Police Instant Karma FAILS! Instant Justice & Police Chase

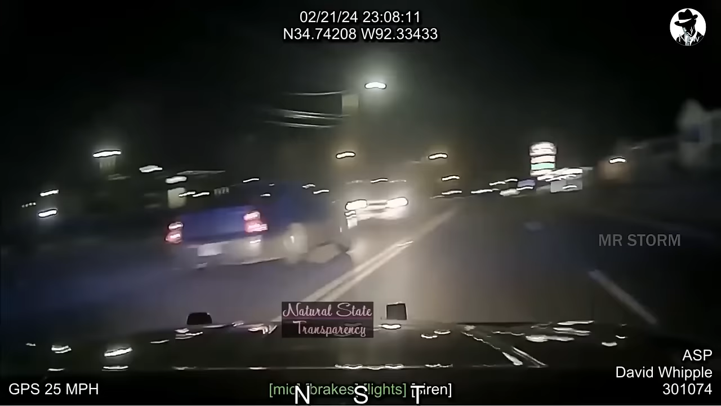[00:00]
The getaways of the offenders have left incredibly devastating consequences for other traffic participants.
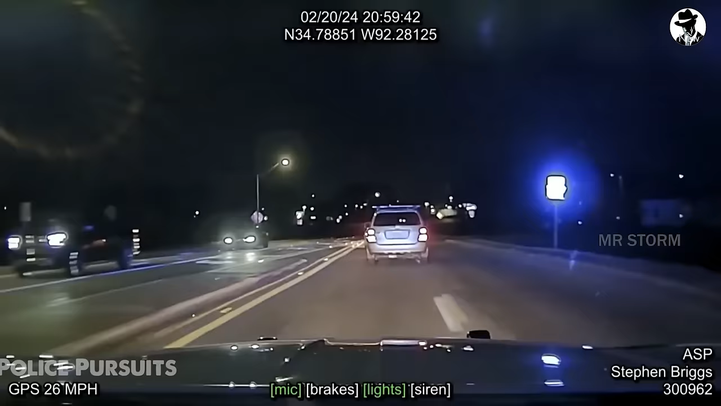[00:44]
Immediately, the alarm siren was activated, signaling the need for the vehicle to stop. However, the driver accelerated and fled,
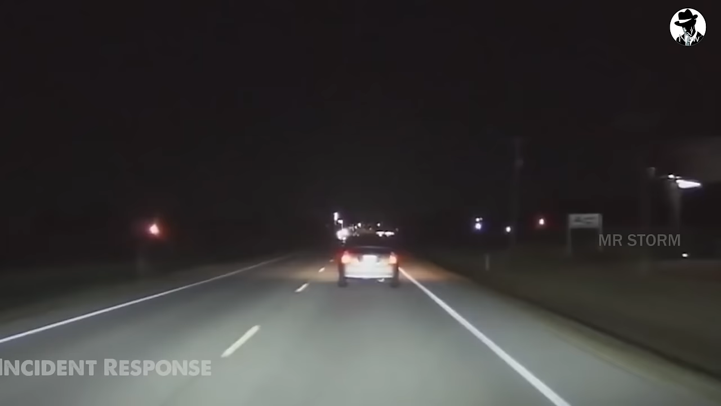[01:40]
A speeding offender is instructed to pull over by the police. The vehicle slows down and eventually stops by the roadside.
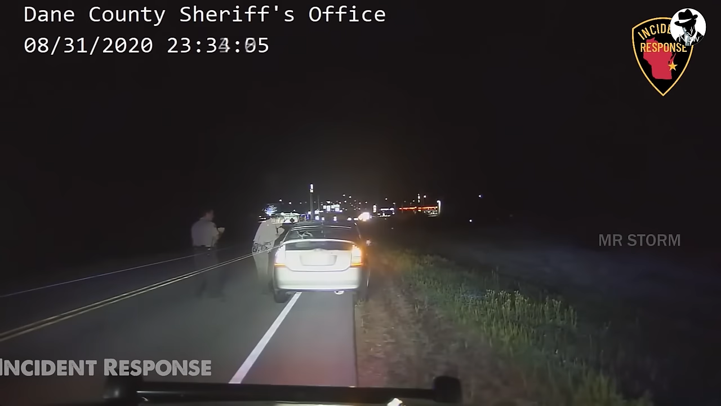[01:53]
The police request documentation for a routine check, but the man appears disoriented and unable to provide any information. Suspecting impaired driving capabilities, an investigation through Acuras reveals prior charges against the man for DWI. Upon returning to the vehicle and confirming some details, the police instruct the man to step out. However, the driver decides to flee.
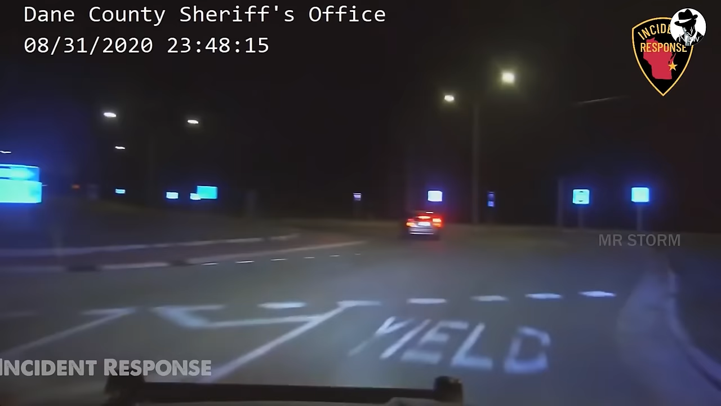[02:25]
High-speed chase ensues, reaching speeds over 100 miles per hour. The suspect's vehicle stops on the side of the road and the man runs into the woods with a firearm.
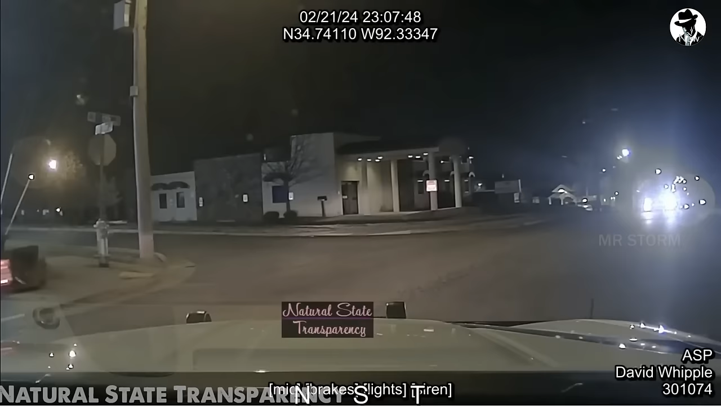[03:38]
A nighttime police pursuit unfolded involving a
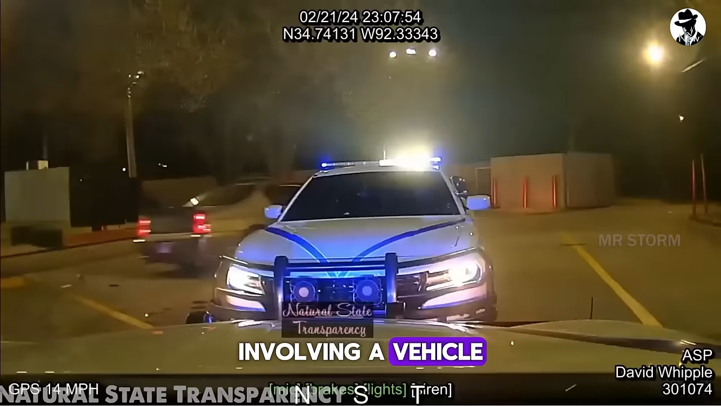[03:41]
vehicle that had previously caused an accident and then fled.
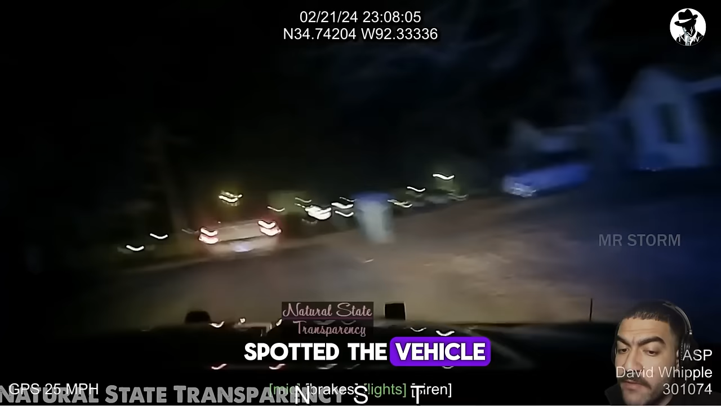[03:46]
As soon as the police spotted the vehicle in the opposite lane, the patrol quickly joined the chase.
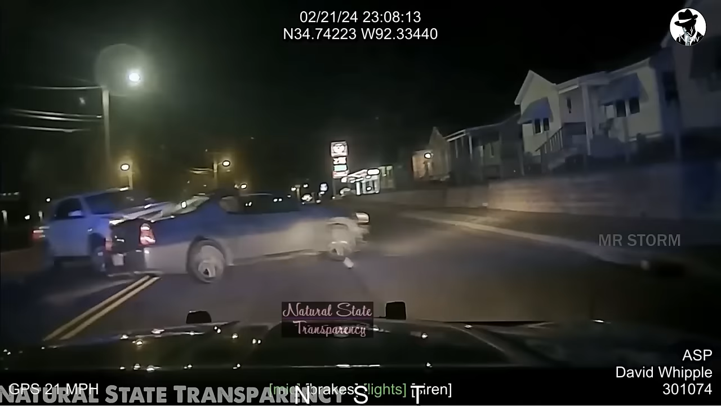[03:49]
The pit maneuver proved successful from the first attempt, thanks to the cooperation of the two patrol cars.
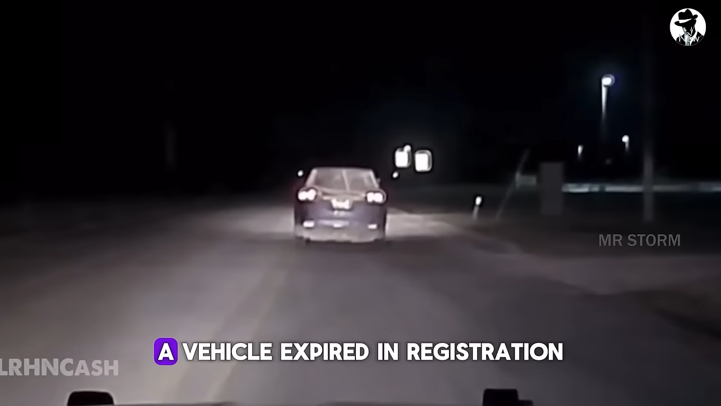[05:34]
A vehicle, expired in registration, swiftly evades police pursuit at high speed.
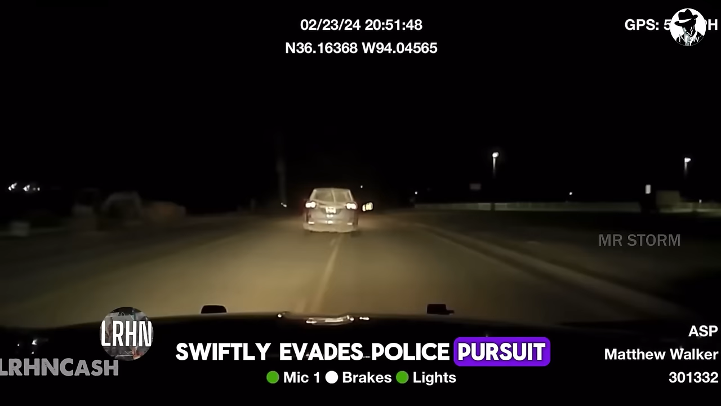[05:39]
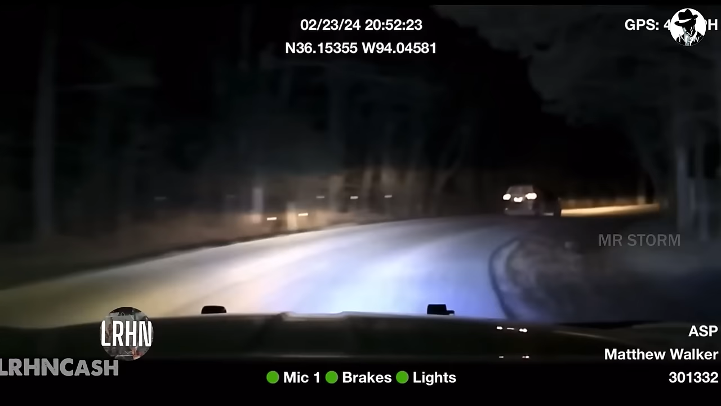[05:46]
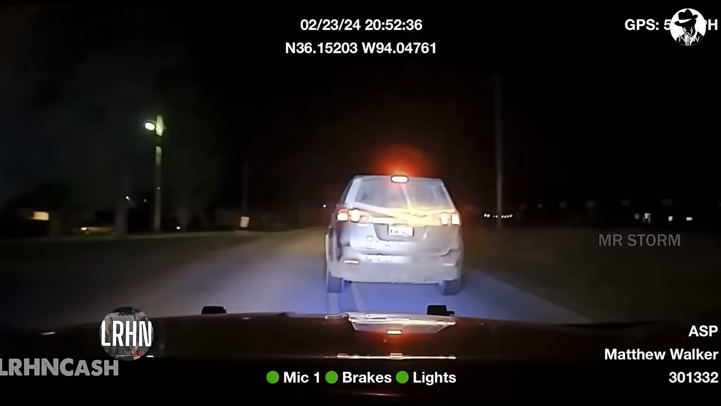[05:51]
Throughout the reckless getaway, the vehicle maneuvers daringly,
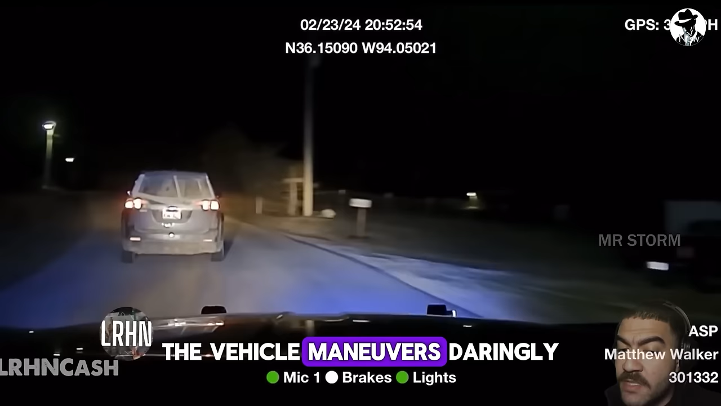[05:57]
taking advantage of the currently vacant road.
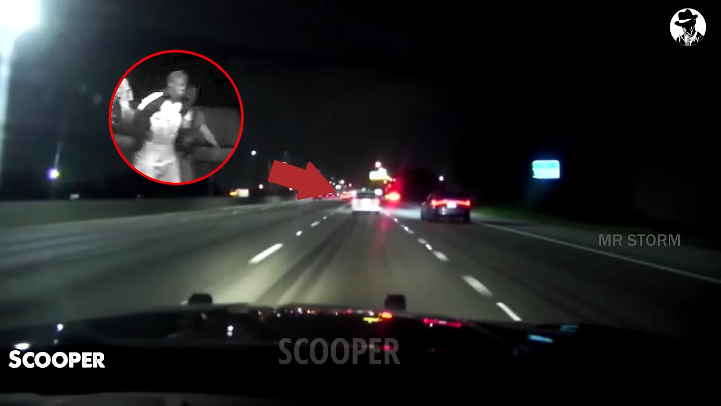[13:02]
The patrol, upon receiving information, stops to observe the position of the vehicle. After identifying the vehicle based on its color and license plate, the police officer activates the siren and alarm, initiating the pursuit.
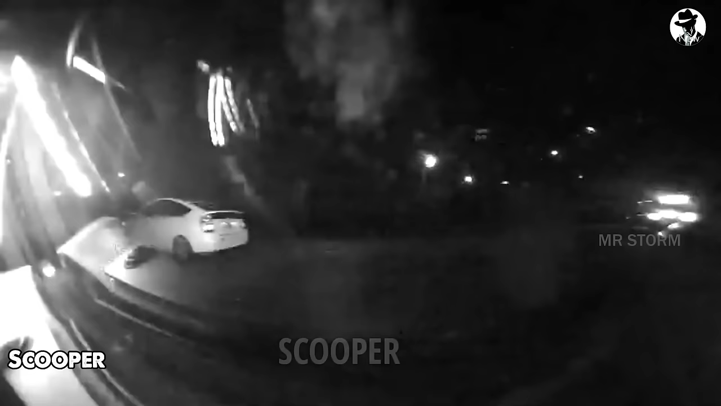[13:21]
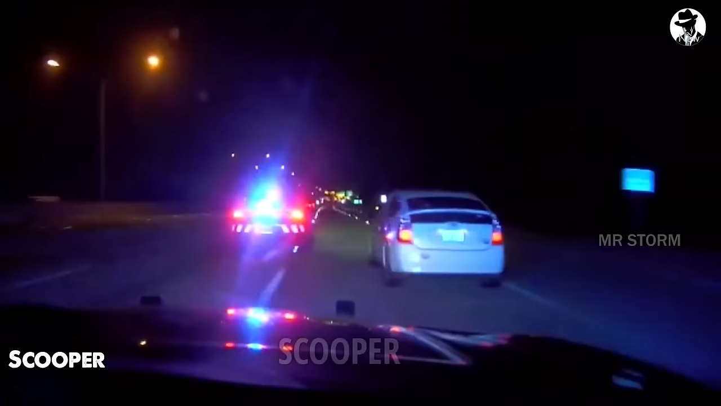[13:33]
The suspect's vehicle accelerates and attempts to flee at a high speed. Both patrol cars close in and perform multiple pit maneuvers.
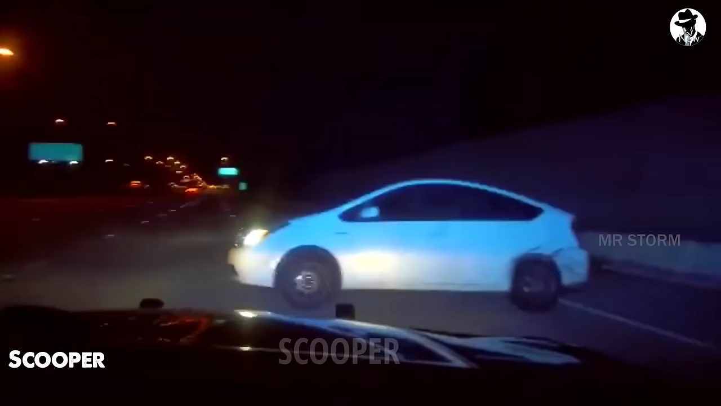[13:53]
The pit maneuver is successful on the third attempt, rendering the suspect's vehicle disabled.
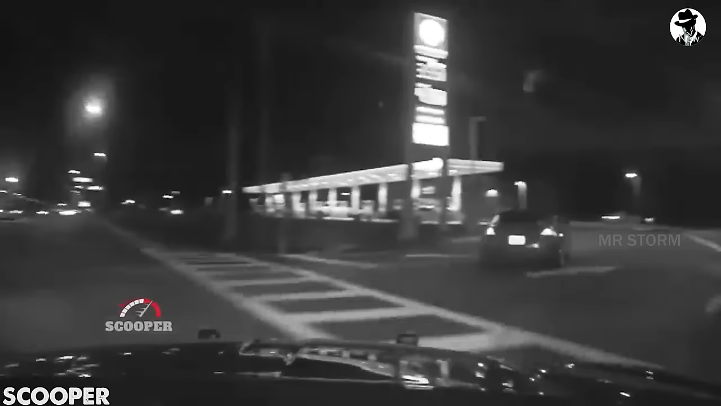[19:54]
the vehicle initially complied but then accelerated into the gas station, and in the end ensued pursuit. The driver attempted to flee and evade checkpoints, creating a dangerous and dramatic chase in the dark.